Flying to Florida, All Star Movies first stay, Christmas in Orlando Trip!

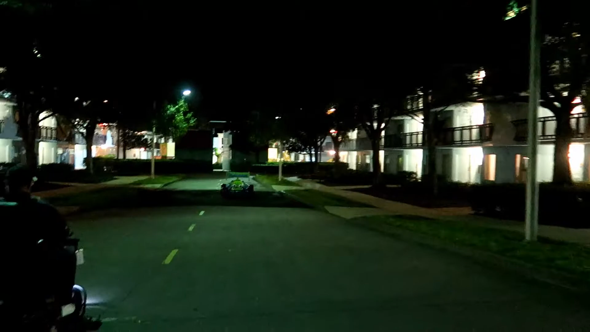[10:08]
Um, strangely, um, the streets are lit up pretty well. Except for when you get to RC, he's kinda dark.